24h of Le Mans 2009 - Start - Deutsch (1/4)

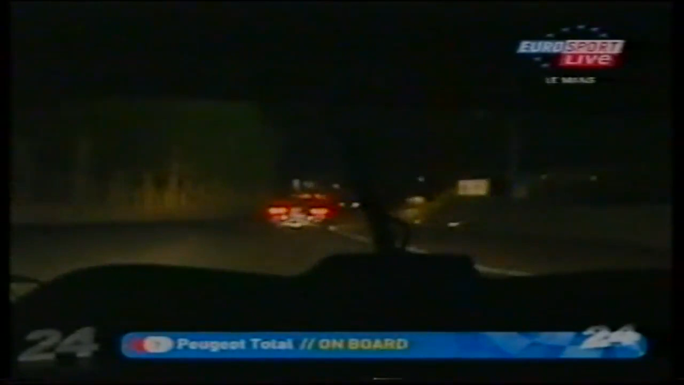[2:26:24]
LMP 2 kleinen Wagen fahren als die GT1 Corvette, bei der er mit Herrenfahren gestraft worden wäre. Ja, nun also in diesem Fall die Perspektive von der Nummer 7, dem derzeit schon wieder auf Platz 11 fahrenden Nicolas Minassian. Das ist der große Pechvogel aus der Anfangsphase. Und auf dem Auto, in dem Auto sogar, sitzt auch Christian Klihan, der zwischenzeitlich mal hier oben gewesen ist.